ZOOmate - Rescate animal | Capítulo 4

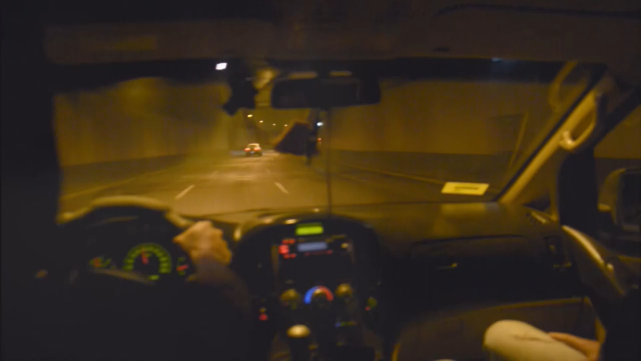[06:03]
Estamos en la mitad de la noche, vamos camino al cajón del Maipo.
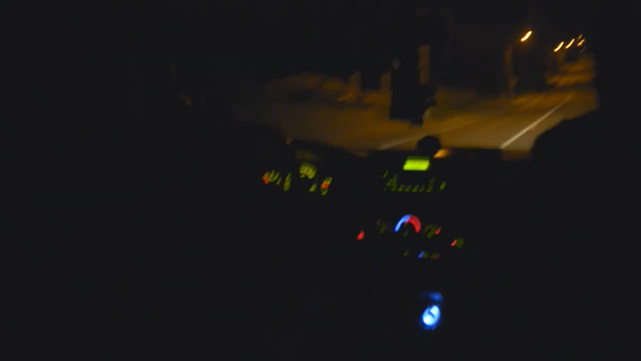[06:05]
Nos llamaron porque hay un animal, en este caso una mula,